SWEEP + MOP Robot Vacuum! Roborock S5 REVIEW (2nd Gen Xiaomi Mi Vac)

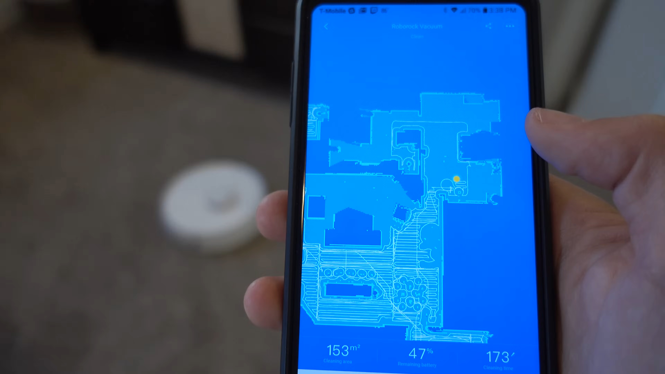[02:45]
and it generates a real-time map on my phone.
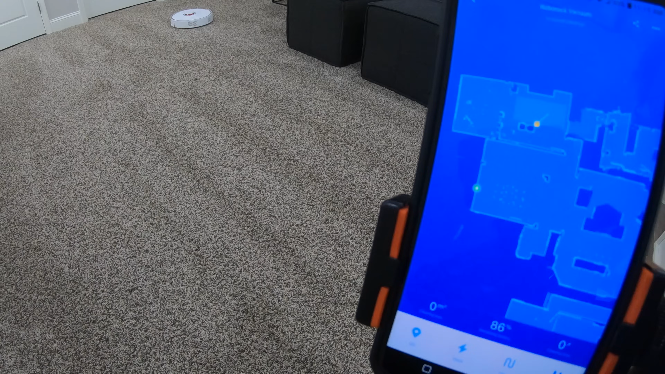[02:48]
And if it runs low on battery, it'll auto-dock, recharge, and then resume its clean-up where it left off.
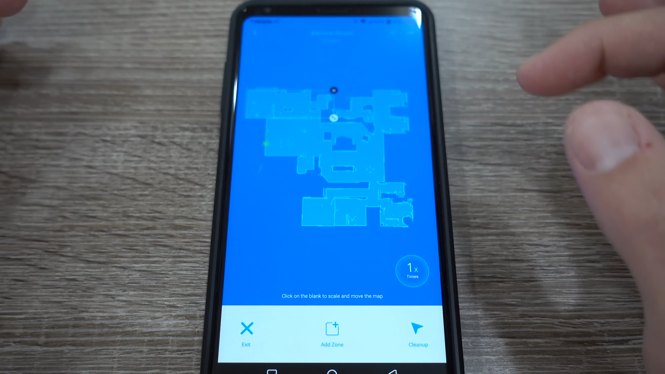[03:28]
It's as easy as drawing squares on your floor plan, and you can even tell it to clean up one, two, or three times, then hit go.